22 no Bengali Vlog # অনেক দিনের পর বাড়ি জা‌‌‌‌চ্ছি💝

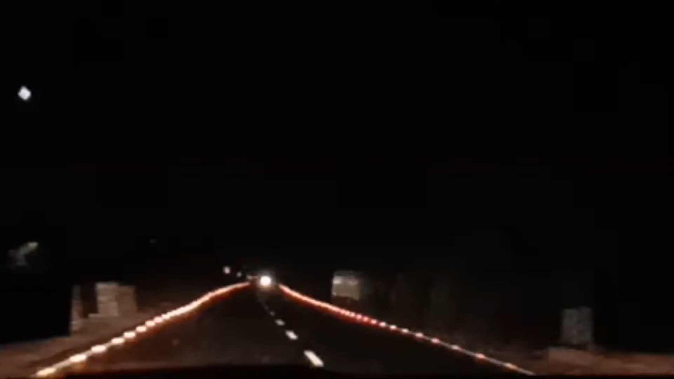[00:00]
রাত্রে রাস্তাটাকে কত সুন্দর লাগে, দু সাইডে যেন মনে হচ্ছে মোমবাতি জ্বলে রয়েছে।
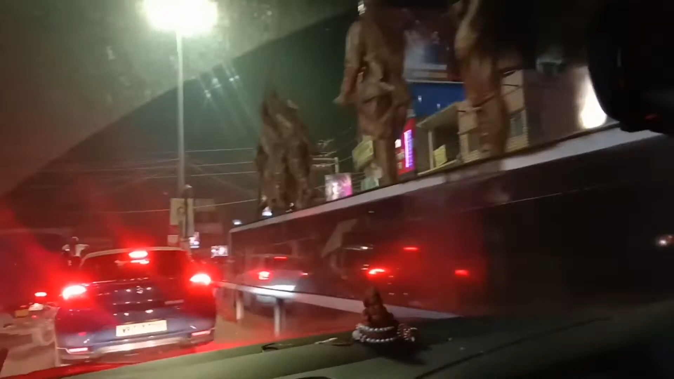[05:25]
আর এখন মধ্যমগ্রাম
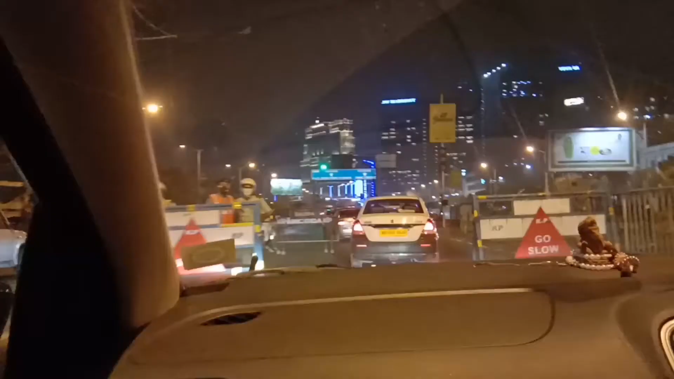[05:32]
রাতে কলকাতা শহরটাকে এত সুন্দর লাগে, দেখো কত সুন্দর লাগছে। আর তার সাথে ভাই কত সুন্দর সুন্দর গান চালাচ্ছে, আর আমার এত ভালো লাগছে,
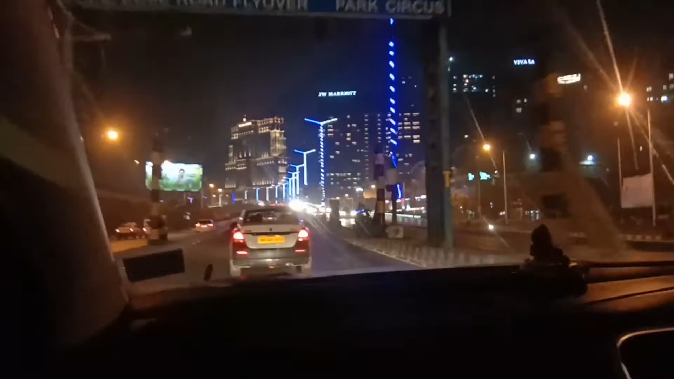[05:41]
দুটো কম্বিনেশন এত ভালো লাগছে যে আমি অনেক বলে বোঝাতে পারবো না।